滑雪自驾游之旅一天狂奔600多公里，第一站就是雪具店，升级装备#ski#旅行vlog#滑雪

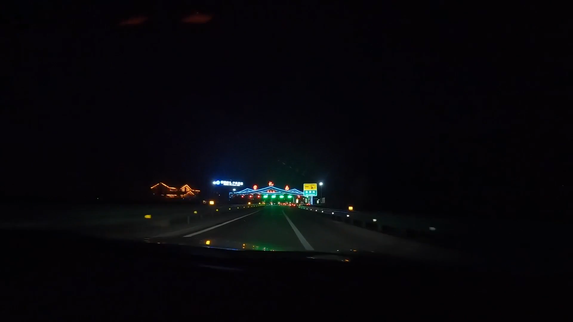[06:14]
冲绿南一路上也没有问我们人要核酸啊什么的反正就直接到收费站了可能是过了收费站开始要
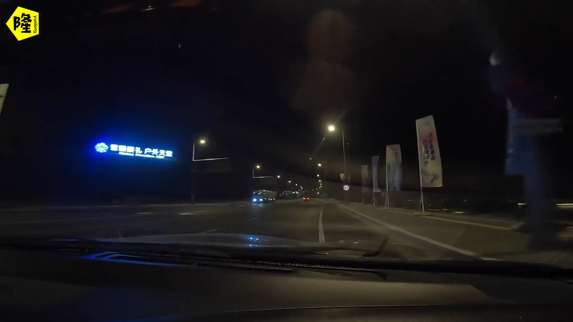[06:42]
我们现在进入了城里准备去找个地方吃饭去一下吃饭吃饭进来了